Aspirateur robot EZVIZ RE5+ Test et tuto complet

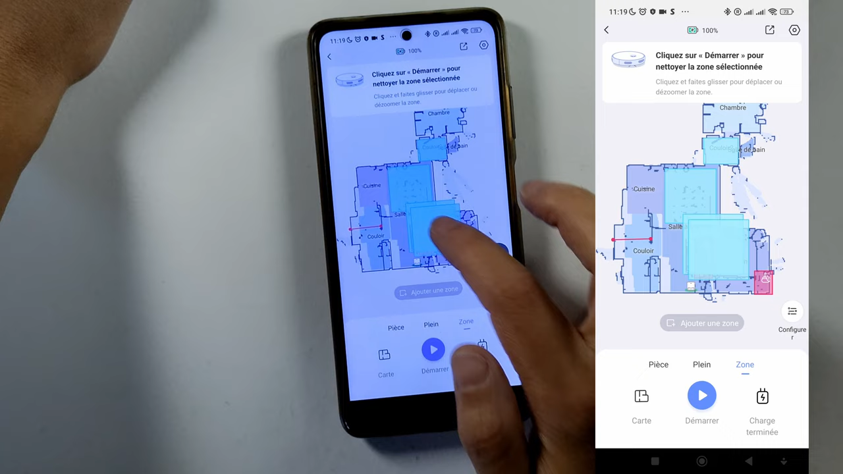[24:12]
de limite Mais bon Ce serait ridicule De faire autant de zones Comme ça Donc vous cliquez Sur l'espace Que vous avez créé Pour la supprimer Dans un foyer futuriste Où les murs Sont à des gens Tango Tango Tango Tango Tango Tango Tango
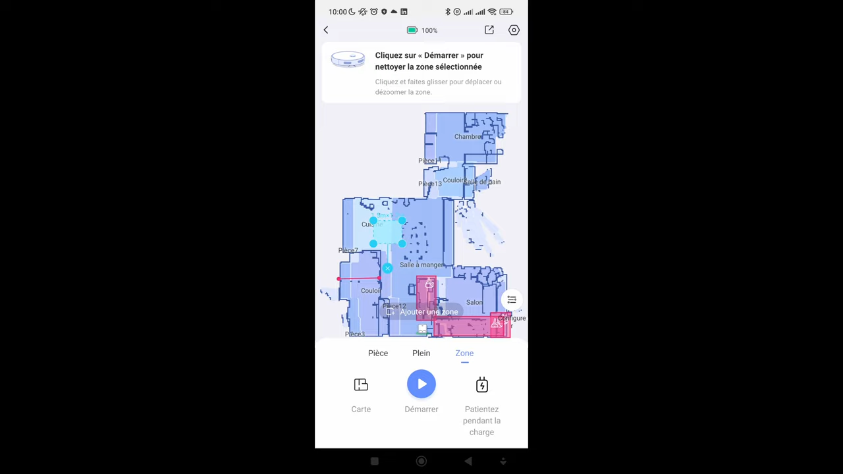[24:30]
Démarrage Du nettoyage De la zone sélectionnée
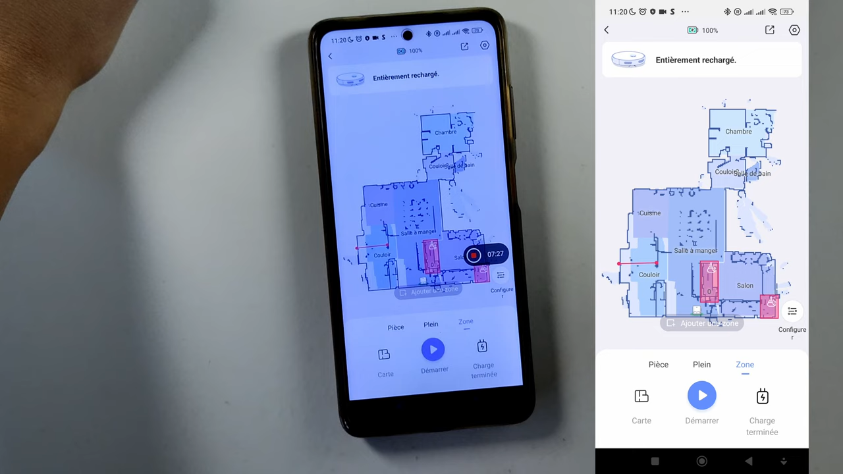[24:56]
Ensuite on peut aller dans pièces Et là on peut sélectionner Les pièces Que je peux
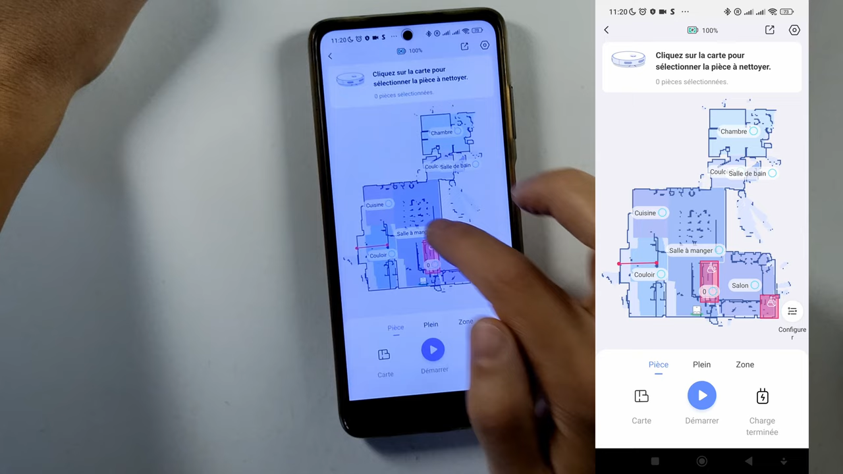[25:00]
Dire de nettoyer Si je veux
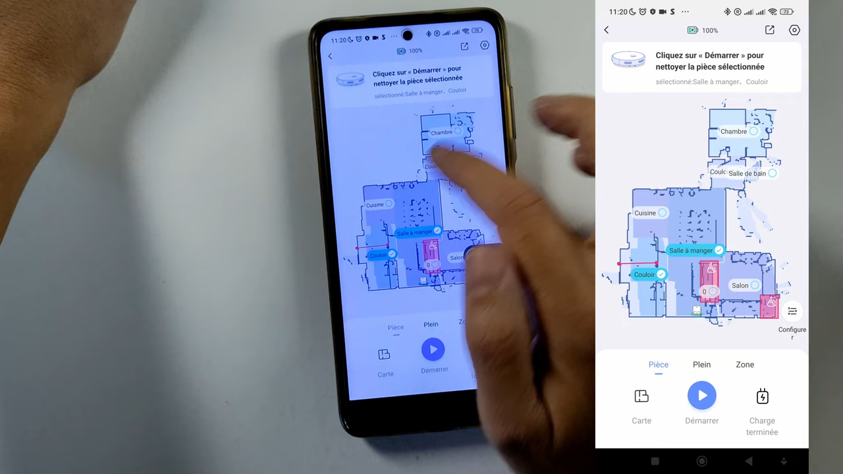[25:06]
nettoyer Que le salon Je peux dire De nettoyer Que le salon
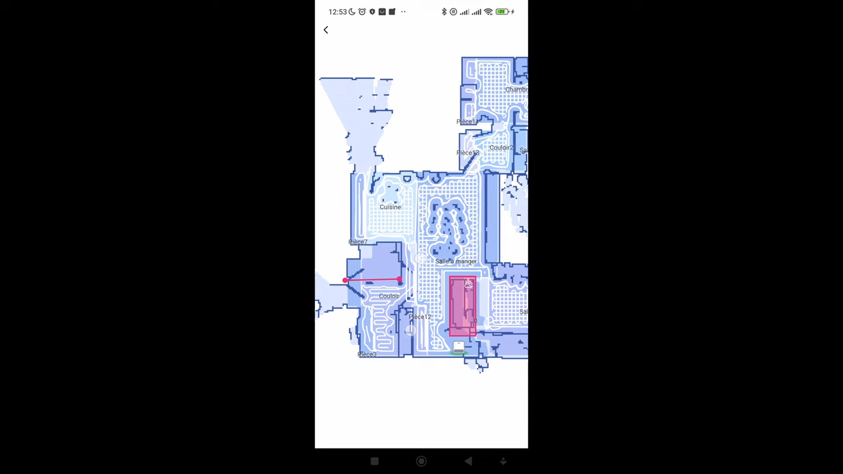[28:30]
Toutes les zones Qu'on a définies Ou toute la maison Si vous avez programmé Toute la maison Et on peut vérifier Vraiment S'il est passé partout On peut même zoomer Sur chaque pièce Pour voir si
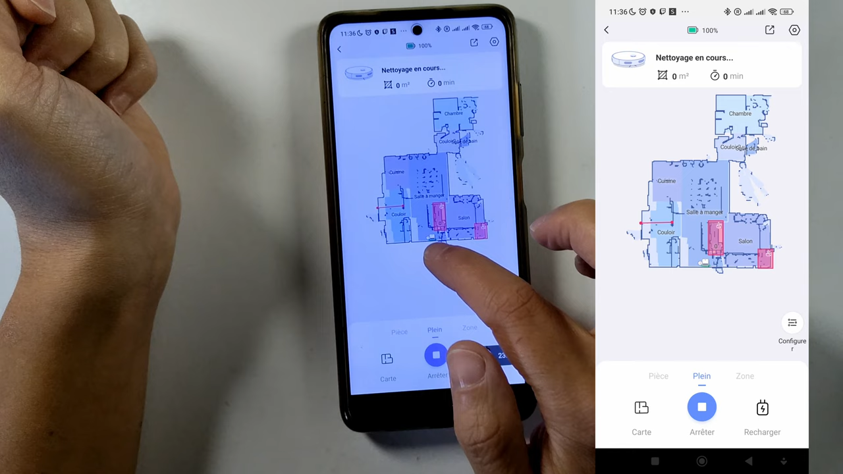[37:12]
robot Qui est là Il va commencer Il va commencer Son petit nettoyage Vous pouvez démarrer Bien sûr Le nettoyage Peu importe Où vous êtes Dans le monde On peut le voir Bouger comme ça Et il va faire Le contour Des pièces Pour nettoyer
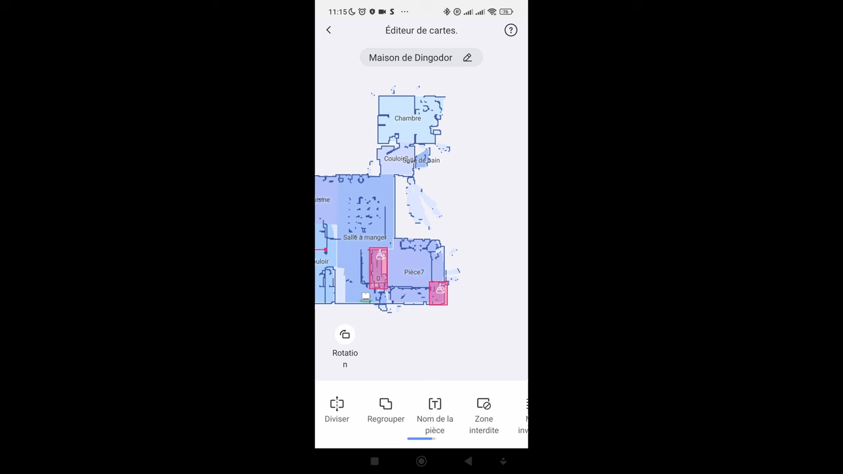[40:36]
l'application Créer des pièces Créer des noms de pièces Surtout avec les petits bugs Qu'il y a Quand on crée